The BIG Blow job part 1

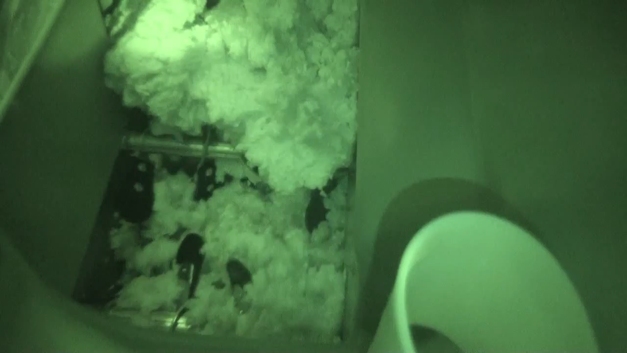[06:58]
Okay, it's just shooting up the last little bit now, and it's just sucking it in, so you're almost doing that first bit.
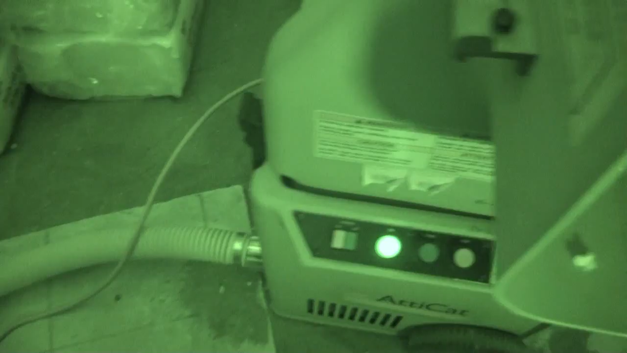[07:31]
Yeah, the dust isn't too bad.
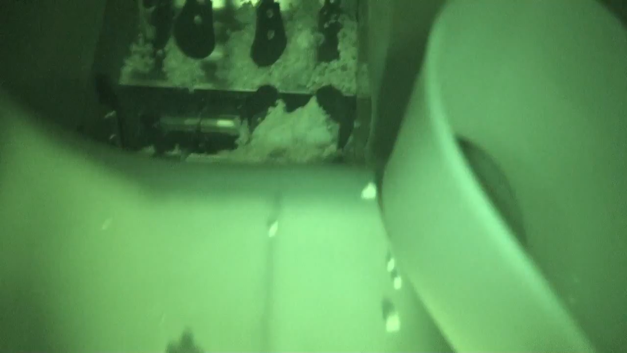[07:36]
When the dust's coming out, it blows pretty well. It's really nice, and then when it emptied out there, it really started blowing, making a lot of wind movement up here.
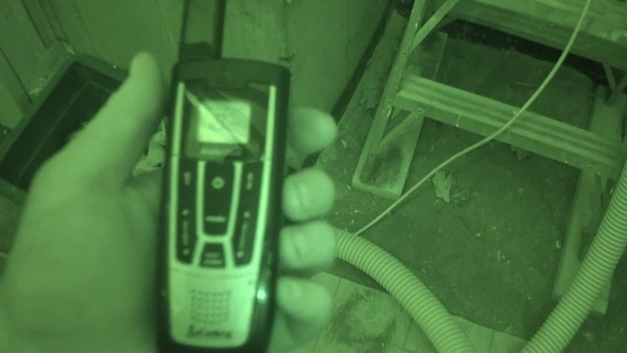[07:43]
It's a lot quieter when it's blowing stuff, but I'm gonna have to figure out the measurements here, because I got this,